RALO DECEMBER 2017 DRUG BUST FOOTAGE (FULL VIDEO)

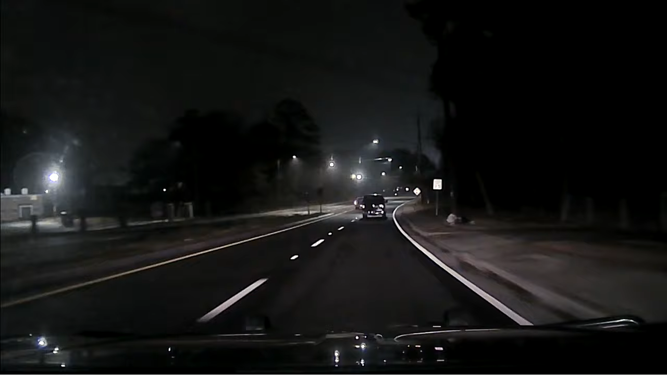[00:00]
PC on this stop is a van driving with no headlights. Negative, not right now. We're at Adamsville Place Parkway. He appears to be stopping here on the shoulder.
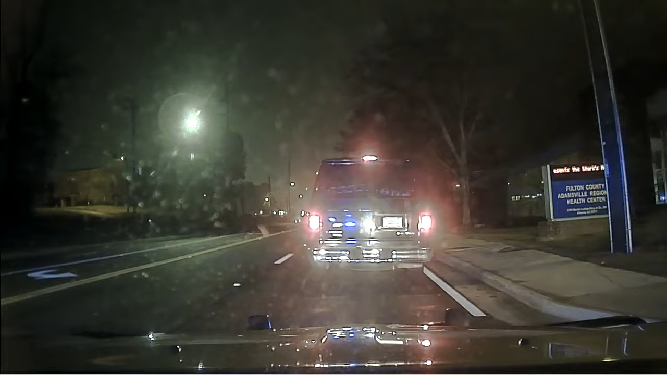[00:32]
28th is going to be 4566332. 4566332. Black van. 10 for one of them.